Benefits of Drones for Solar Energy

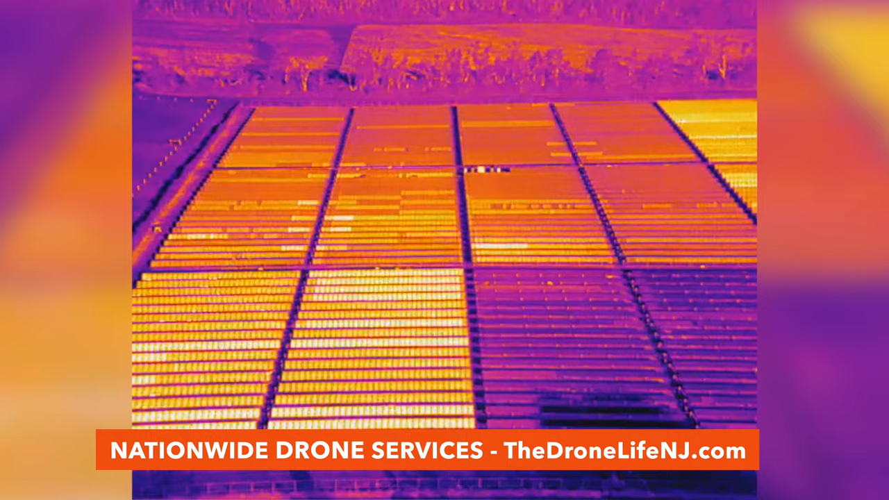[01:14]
However, drones equipped with thermal imaging cameras have proven to far outpace these traditional methods of inspection. With the ability to identify a wide range of solar anomalies such as cell hotspots,
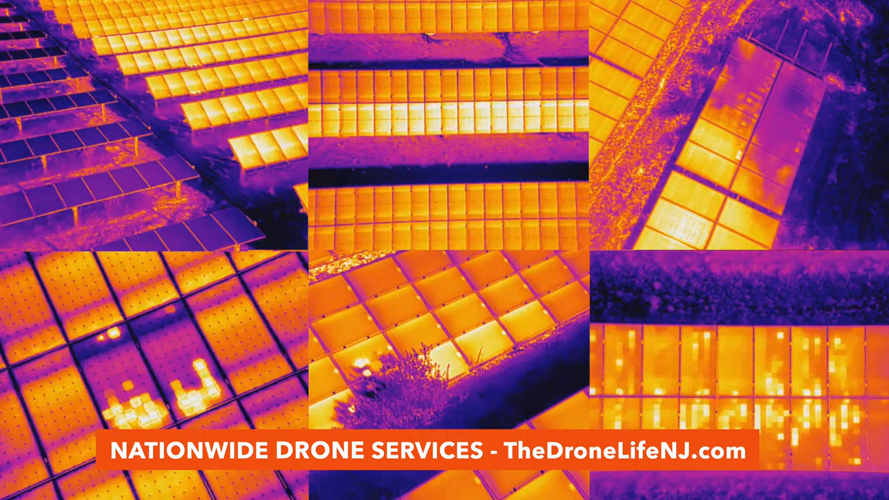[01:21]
string outages, reverse polarity, and many more,
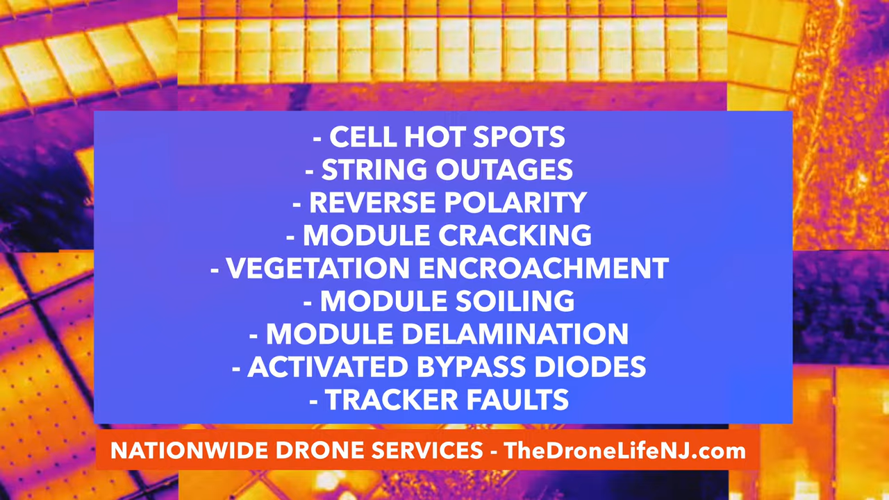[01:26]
cover up to 50 megawatts per day and eliminate the need for plant downtime.
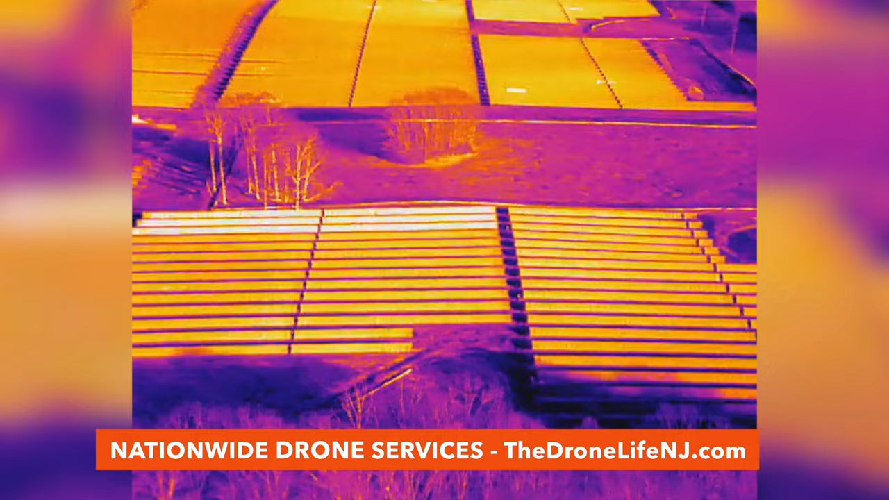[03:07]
the implementation of aerial inspections significantly reduces risks,
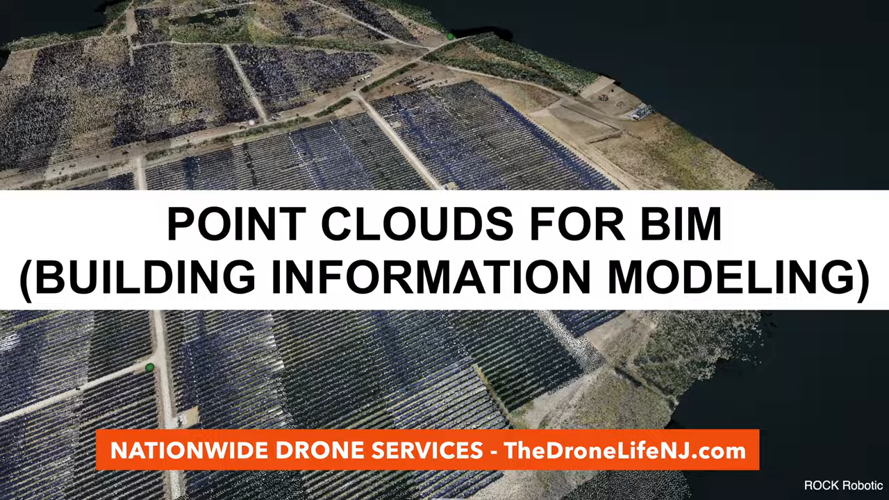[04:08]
giving project management a reliable method for creating detailed point clouds for BIM applications while increasing overall quality control and decision-making.